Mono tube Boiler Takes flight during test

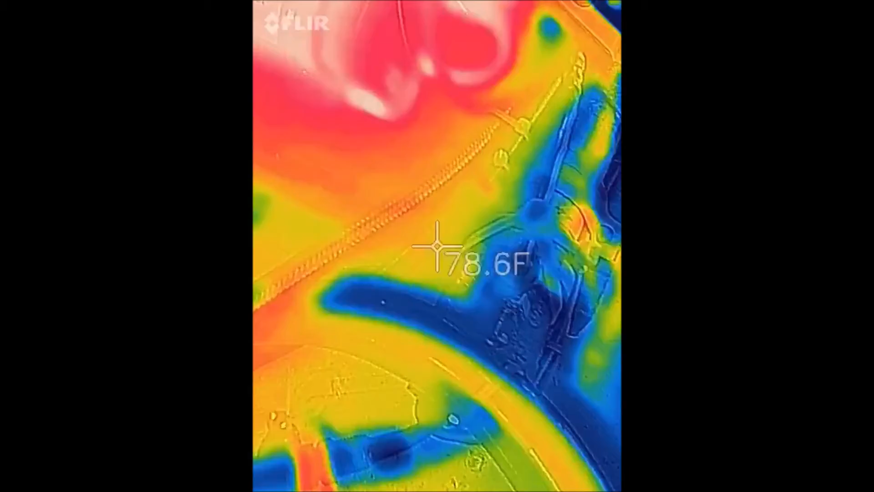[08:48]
On screen: spot 78.6°F
oh man yeah I'm seeing 140s
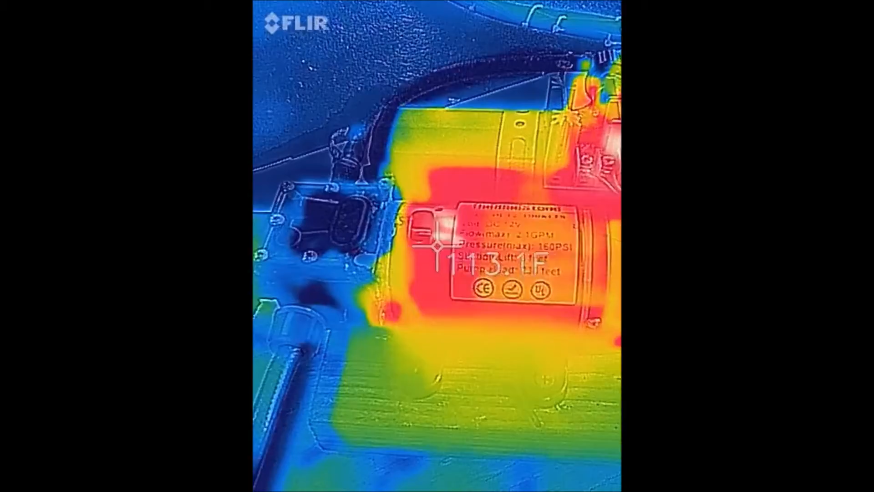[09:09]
don't work out in real life now imagine this thing sitting out in the sun
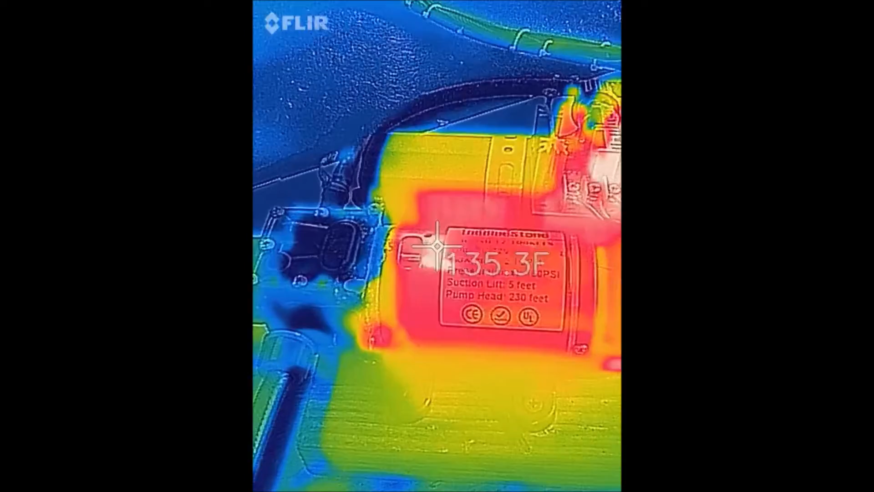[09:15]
we're at 140 degrees 150s like the most you ever want to put any
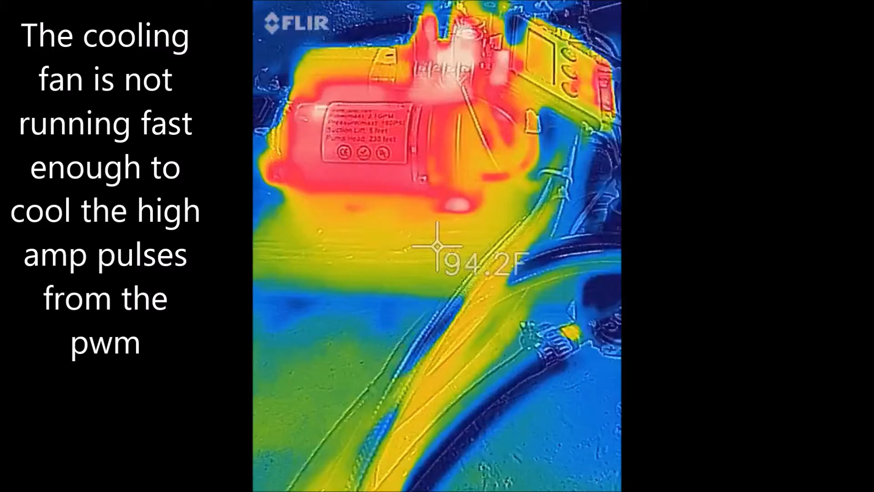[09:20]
On screen: spot 94.2°F
of this stuff through in my experience anything past that and you're asking for it so we're blowing up the PWM
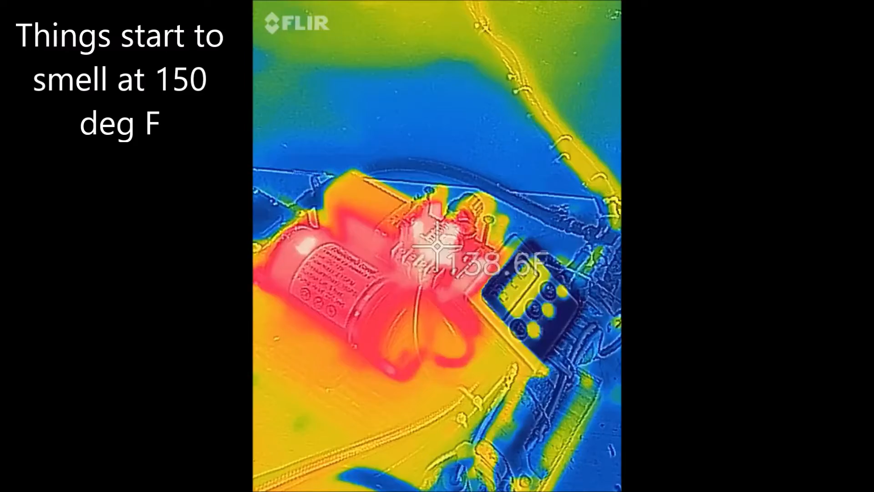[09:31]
this is going to get real expensive here the bypass valve is the only way
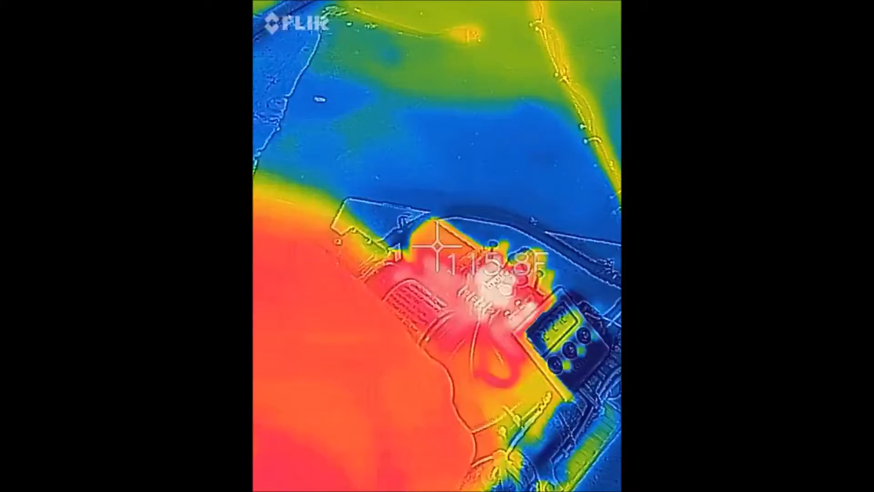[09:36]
the only way
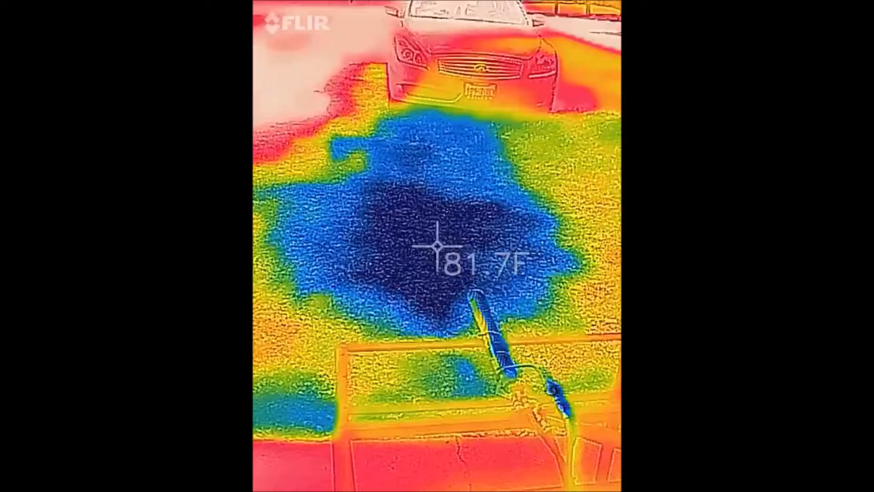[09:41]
On screen: spot 81.7°F
so
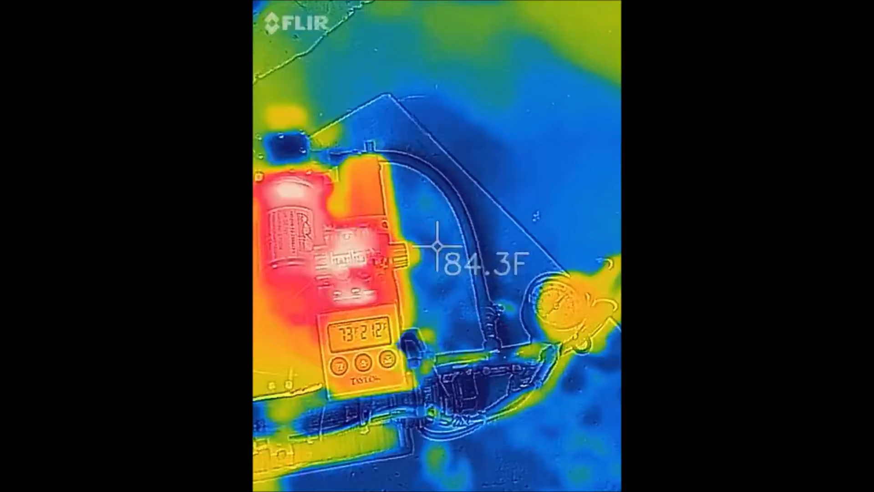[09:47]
On screen: spot 84.3°F
i need to shut it off before i burn up my PWM oh man that thing is so hot you can't touch it